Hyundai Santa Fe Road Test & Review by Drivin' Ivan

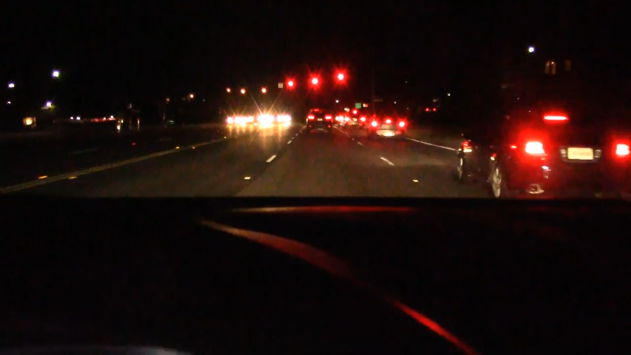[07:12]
See that? I didn't do a thing. Gotta love the adaptive cruise control.
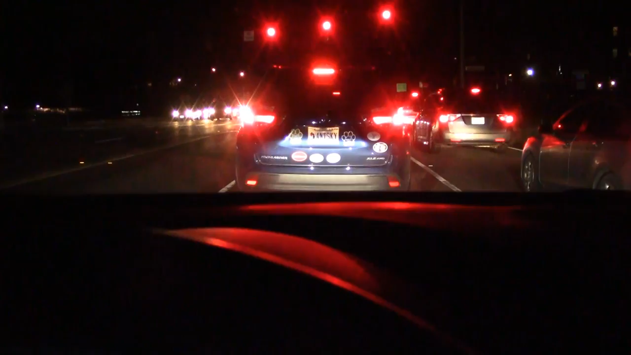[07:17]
Amazing. Now I just press the gas. And then it'll go ahead and speed me back up.